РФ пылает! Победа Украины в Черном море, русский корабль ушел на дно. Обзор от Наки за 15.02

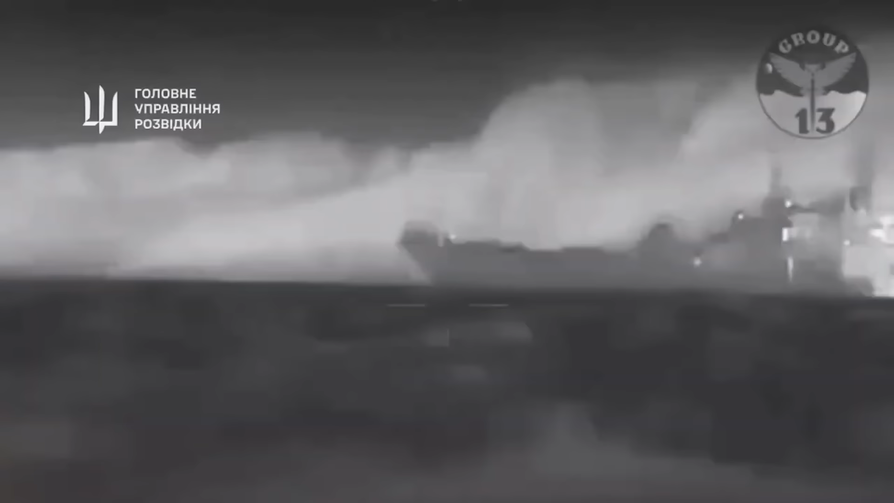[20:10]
Но подробнее я вчера рассказывал про уничтожение БДК Цезарь Куников и про то,
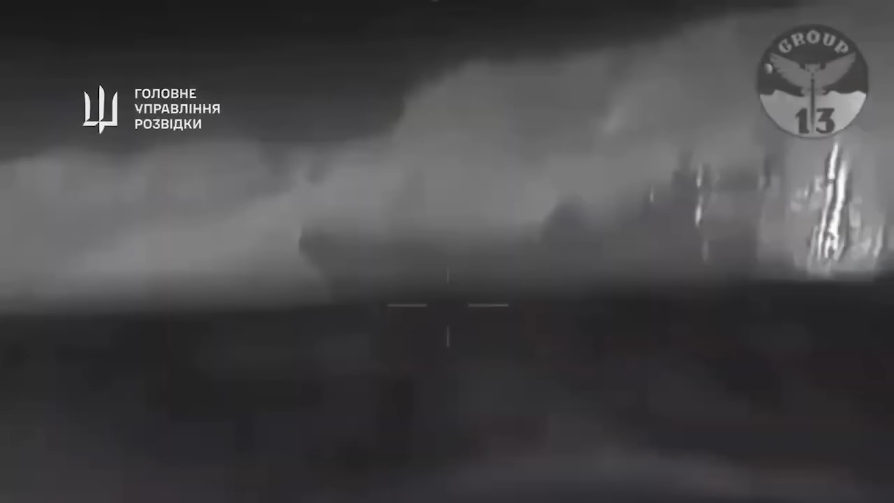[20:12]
какое влияние это оказывает.
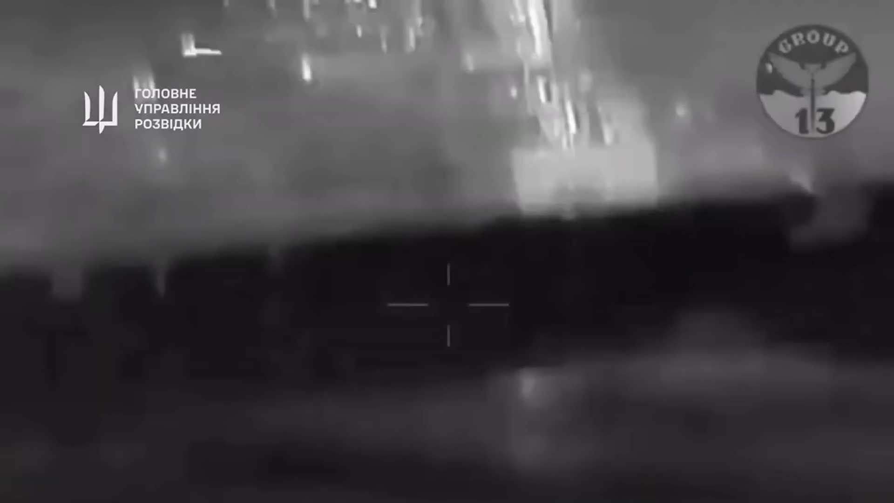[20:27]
экспортировать зерно, обеспечивая собственную экономику и,
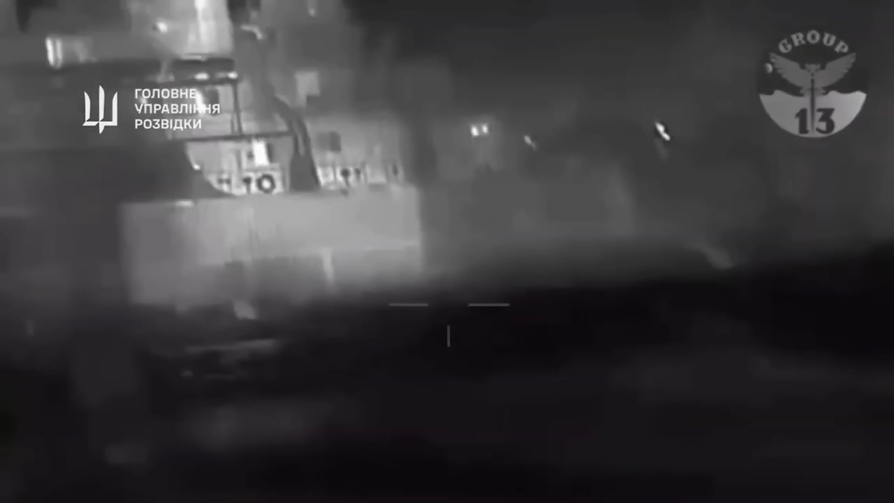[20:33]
более того, нивелировать угрозу, связанную с возможностью высадки, например, десанта в Одессе или другие возможности для российских кораблей в Черном море.
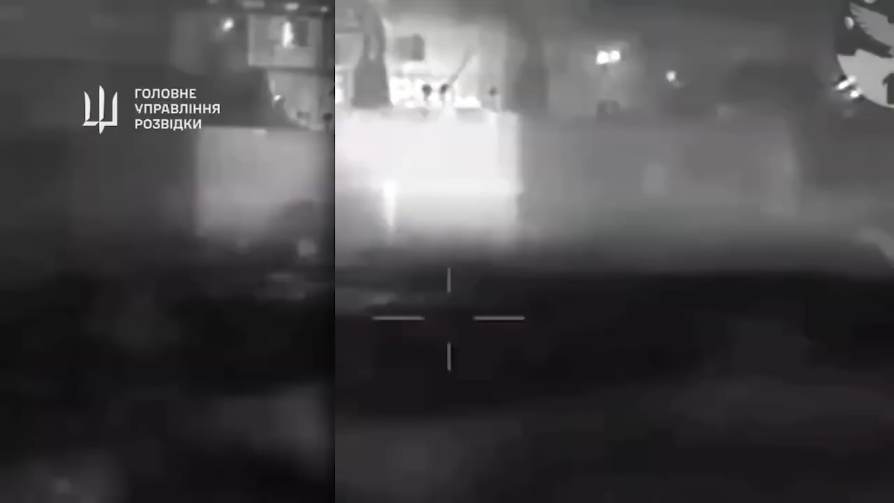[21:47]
собственно, экипаж корабля не знал об атаке.
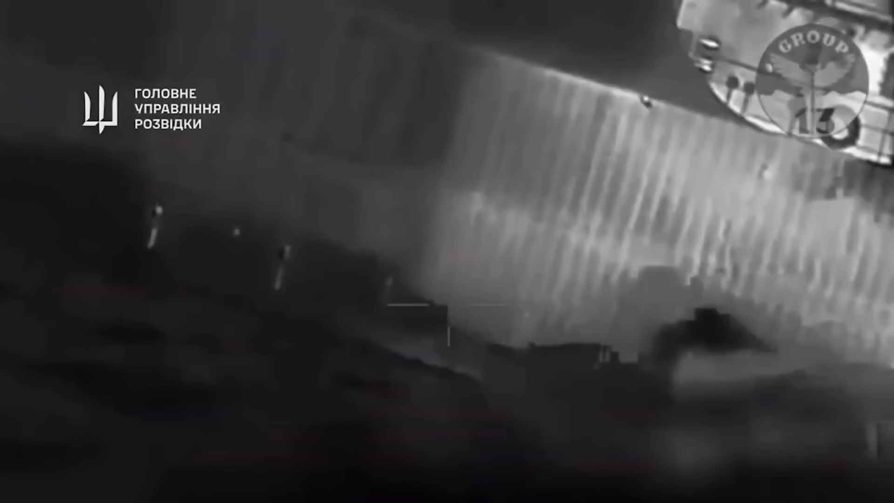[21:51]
То есть, вот там, на этих безэкипажных катерах, там тепловизоры, судя по всему, установлены.
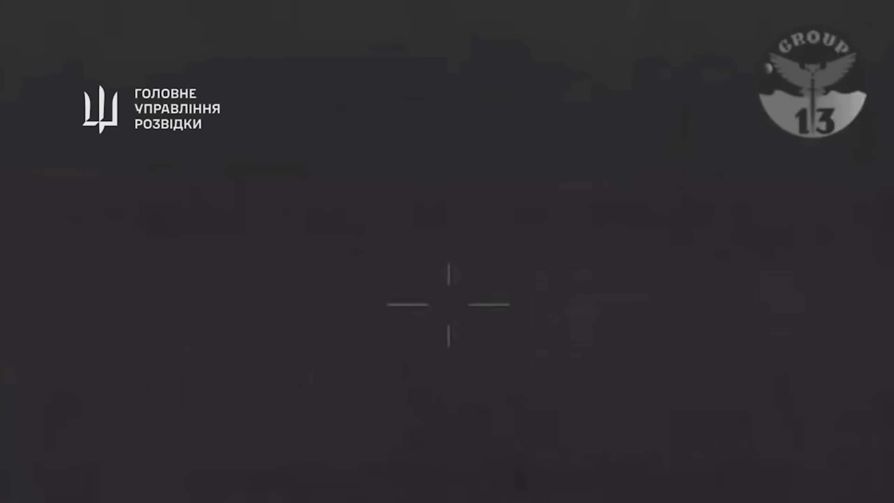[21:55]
И видно, что моряки просто что-то стоят своими какими-то делами,
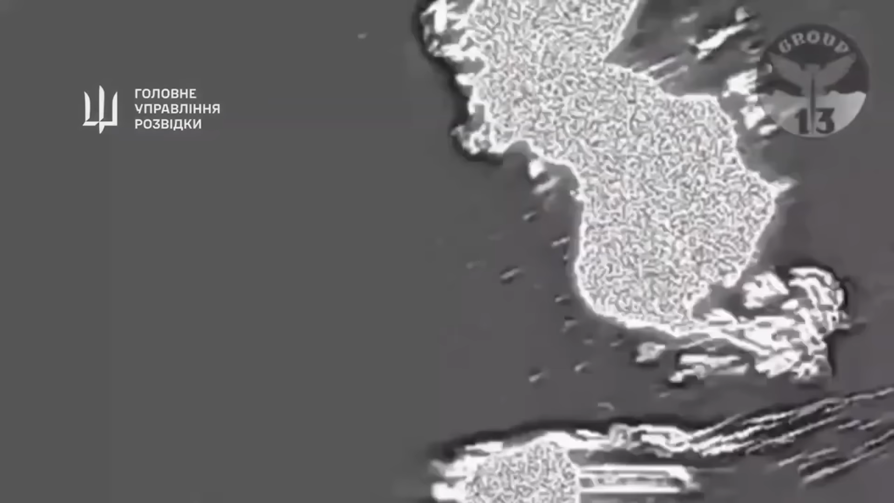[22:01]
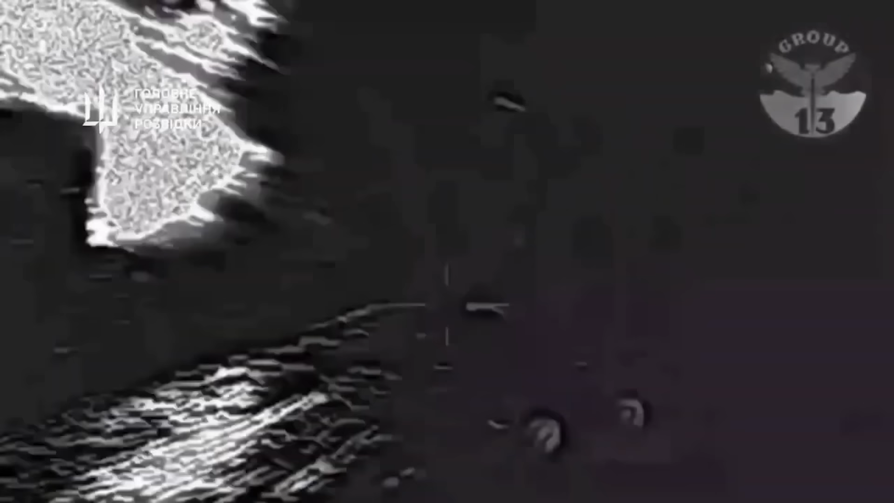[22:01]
занимаются на самом корабле и не видят приближающиеся безэкипажные катера.
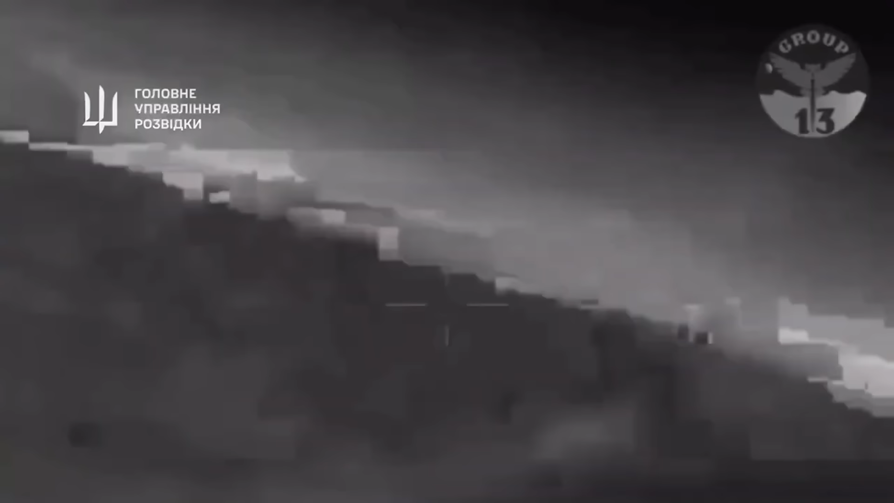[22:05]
Поэтому два мощных взрыва, которые прозвучали, очевидно, унесли какое-то количество жизни.
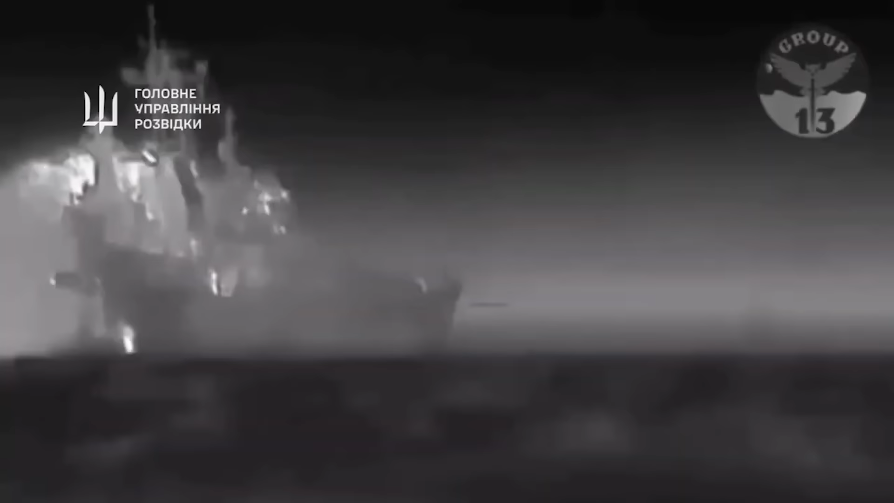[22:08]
А учитывая, что корабль затонул, собственно, для эвакуации нужно было быстро действовать российской стороне.